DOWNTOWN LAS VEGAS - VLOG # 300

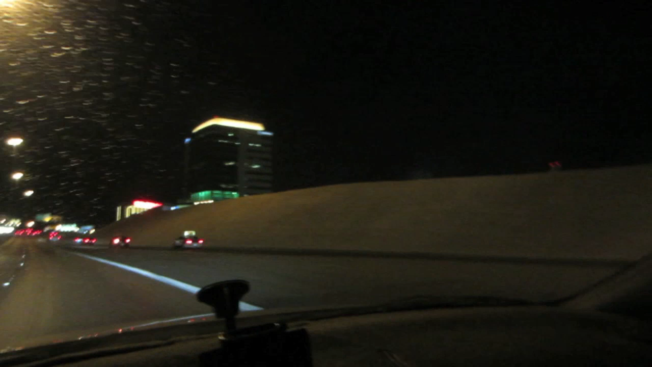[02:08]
This is downtown, all right, duh. So this is downtown here. You got the California Hotel where we usually go and eat our oxtail soup.
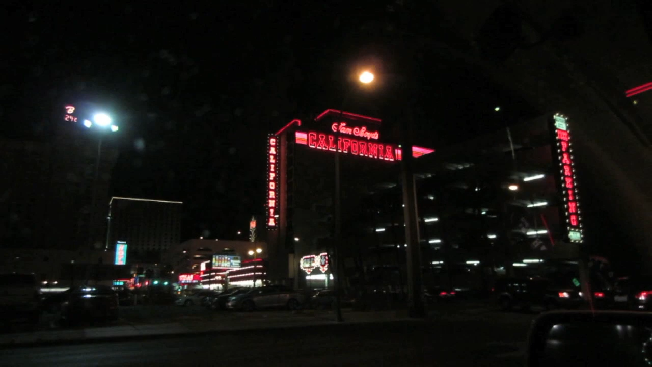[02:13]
And we are actually going to park right there at the Main Street Hotel there. There's a lot of people walking around here.
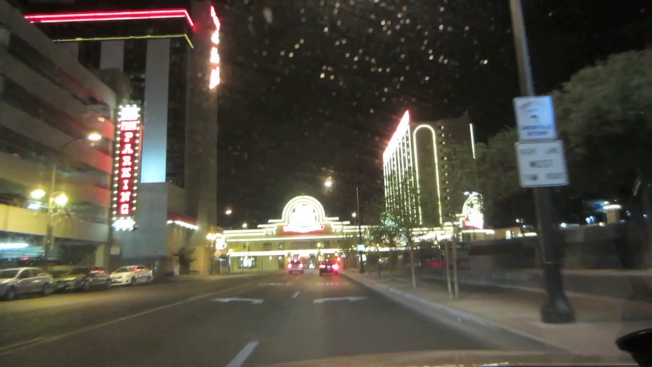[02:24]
But yeah, this is the Main Street. We're going to park my car here. And yeah, I gotta wash my car again. It's all like sparkly again. All right, and that's more lights there.